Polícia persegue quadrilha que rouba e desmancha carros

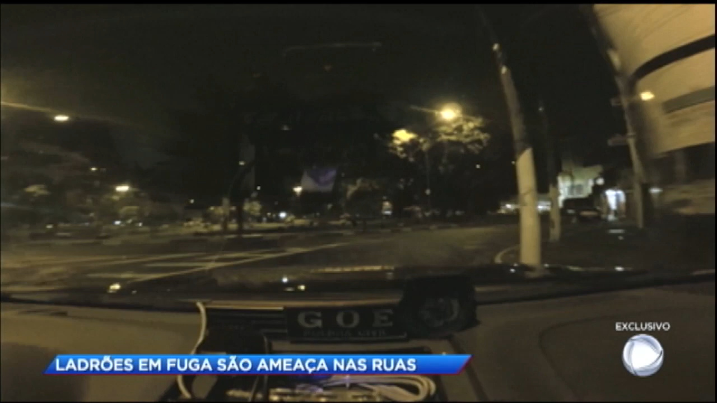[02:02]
Em outra operação, a equipe do GOI vai atrás da mesma quadrilha, agora na Avenida Rio das Pedras, na Zona Leste. Tem gente dentro? Tem gente, pega. Vai, desce do carro aí. Vai, mano, desce do carro. E aqui eles conseguem prender 2 ladrões.